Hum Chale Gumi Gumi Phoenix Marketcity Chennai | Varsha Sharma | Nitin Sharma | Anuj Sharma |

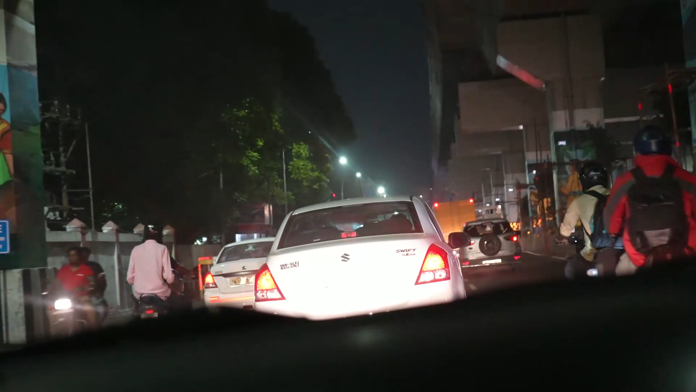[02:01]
ट्रैफिक होता है, सिग्नल खुले है इसलिए हम जा रहे हैं, टाइम पे पहुंच जाएंगे वहाँ पे। अभी रेड लाइट ऑन है।
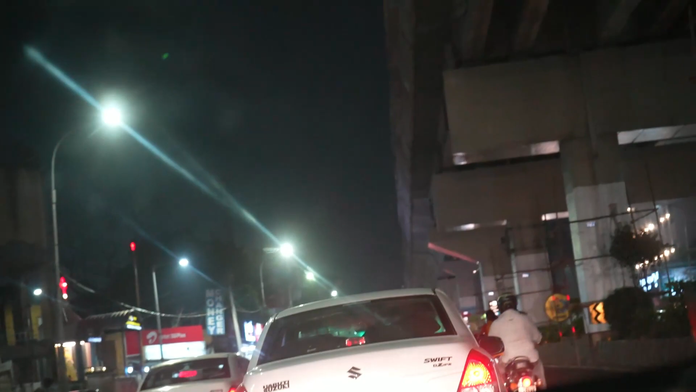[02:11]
हाँ लाल लाइन लागने की लागी गई।